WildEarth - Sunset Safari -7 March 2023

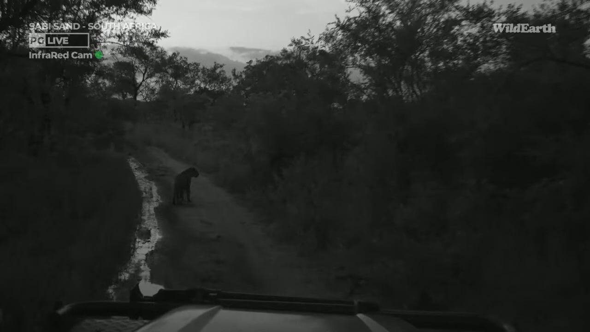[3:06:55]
And then he gave his shoulder a lick. Typical behavior of our cats. The wind is a little bit stronger where we are. I think depression there. But it's an interesting behavior because the wind is blowing from directly behind him. He's going more on experience for where he's had success in areas he likes to hang out in than with actual conditions,
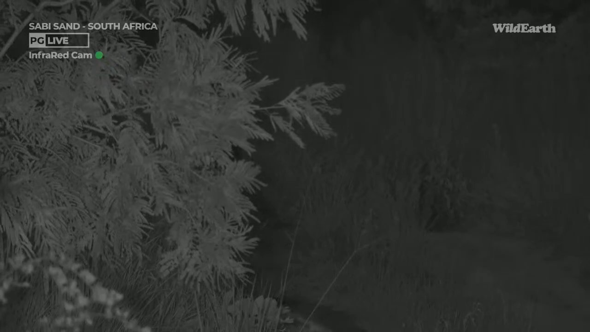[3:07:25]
because he wouldn't be smelling Llama's Kill right now. That's almost certain. They definitely have areas they like to walk to. Fringes of areas, suitable habitat, which provides the suitable prey. In the case of Maribs would be Dacre, Impala.
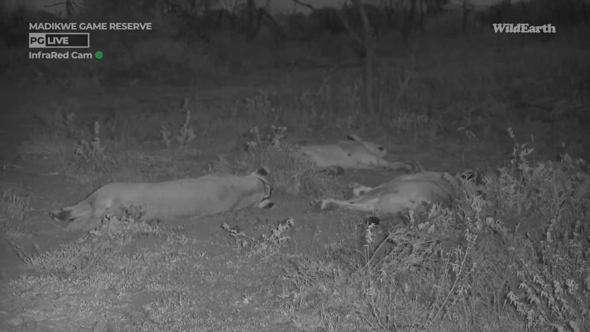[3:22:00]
William, good afternoon, good evening, good morning, wherever you are watching from. Thank you so much for joining us on our Sunset Safari. Yes, definitely, this drive keeps on getting better and better, and there's so much action. It's so nice that they found Marips there in Juma. Very nice to have that young male leopard as well around there. And especially that he's now just turned 3 years old, which is fantastic. But yes, as you can see, the one female has got a collar.
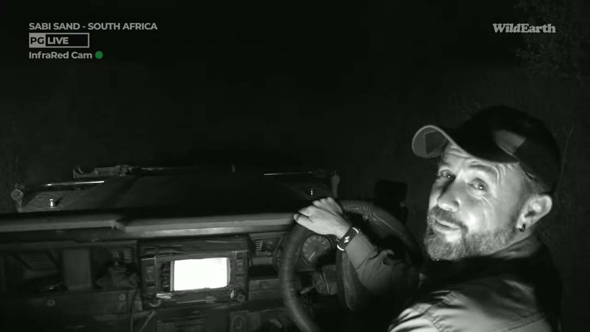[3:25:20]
A nice little saunter up the road with my ribs. Just love the IR light, and the full moon, which Rexon has been showing you, is beaming on our right hand side. Been thoroughly enjoying it. But the IR light is great because we can follow him without using lights, which is
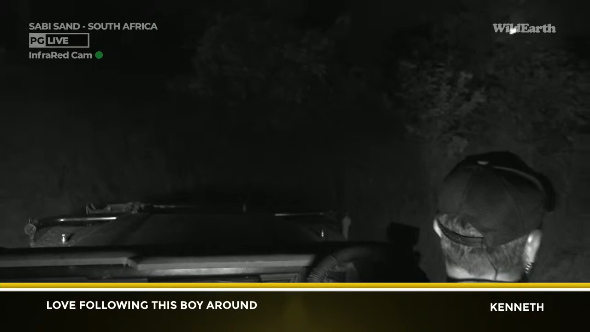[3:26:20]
Well, following him in there is not going to be ideal.
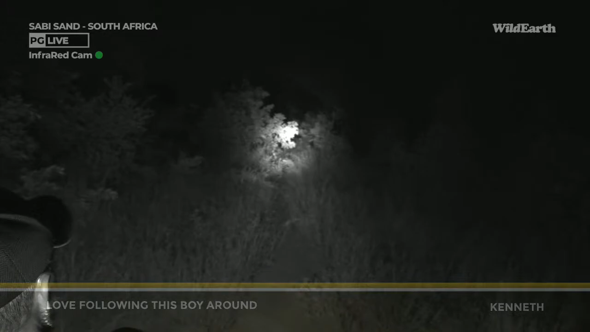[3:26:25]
In the darkness, there he goes. This is pretty much exactly where Mawati took me the other day.
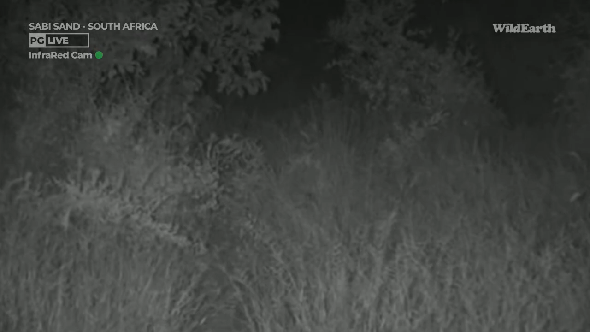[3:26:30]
Like father, like son, they say, don't they? Okay, well, just down the road, we can see her lights from here. Saber is looking at Tlalamba's carcass. Let's go over to her.
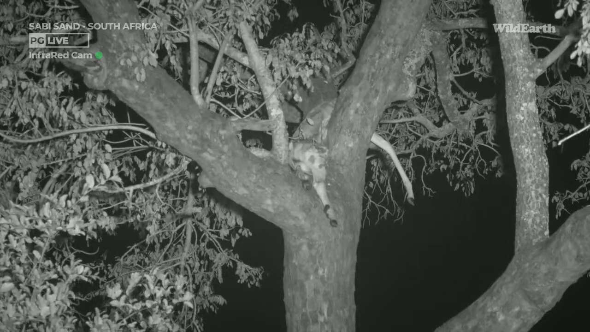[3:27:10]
And lucky for him, he can or did see a leopard. We, on the other hand, must have just missed Tlalamba. She's put her kill up into a tree, which is great because we were all wondering why on earth had she not done it yet. She found it was high time and hoisted it in the very marula we thought she would. She's probably just lying off not too far from us,
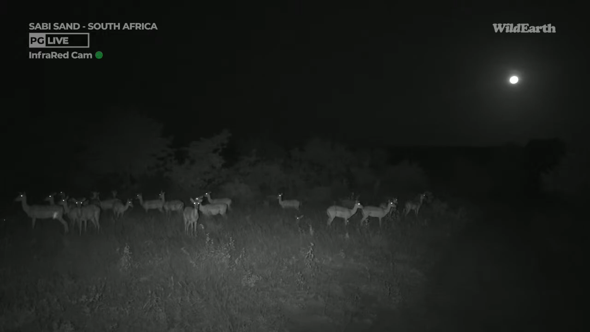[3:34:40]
Well, I was about to give a howl there and then I realized I'd probably scare these impala. But we lost Maribs on our way up the hill. At last shot ahead of us with him, he definitely just moved into the block, and we thought, well, what better place to come and wait for him than with the moon in the sky and some vigilant impala. So some information I managed to scratch together for tonight's full moon, which is quite interesting.
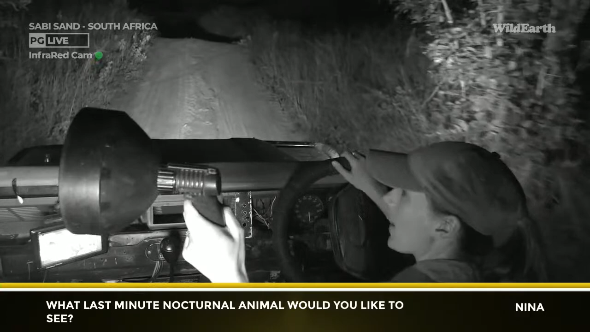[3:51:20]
Quite unlikely, but it would still be really cool. Or a jennet. I think more realistically, perhaps a chameleon or a jennet. Two little scrub hairs. Here's something
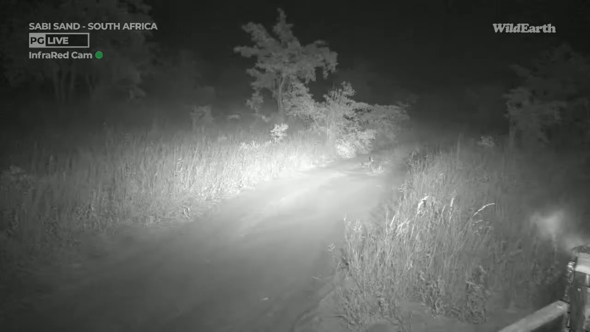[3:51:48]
hopping off into the distance. Look like two different sizes, so I wonder if the one is an older leveret.